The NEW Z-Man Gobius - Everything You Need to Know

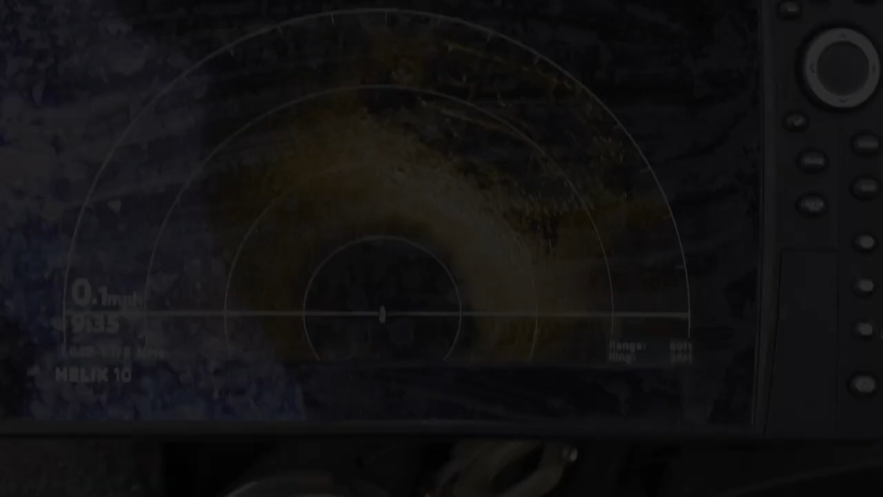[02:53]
So again, we just have some offshore structure right out here,